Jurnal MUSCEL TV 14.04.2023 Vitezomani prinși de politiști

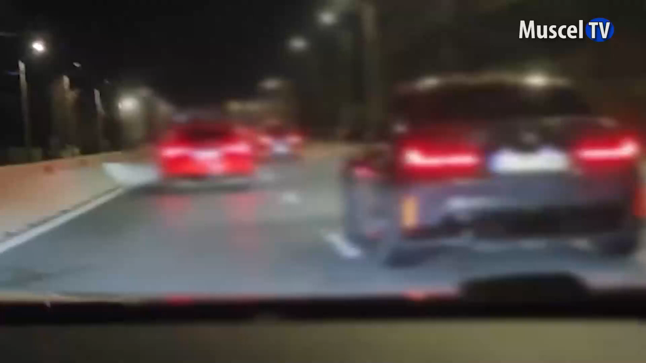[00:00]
Tinerii au vrut să demonstreze că mașinile lor sunt puternice și au alăs ca pistă de curse drumul național 73 zona Mărăcineni. Fiind un drum pe patru benzi, câte două pe fiecare sens, în miez de noapte, aceștia s-au luat la întrecere cu bolizii de sute de cai putere. Și ca să afle toată lumea ce grozăvii au făcut, au postat imaginile pe rețelele de socializare.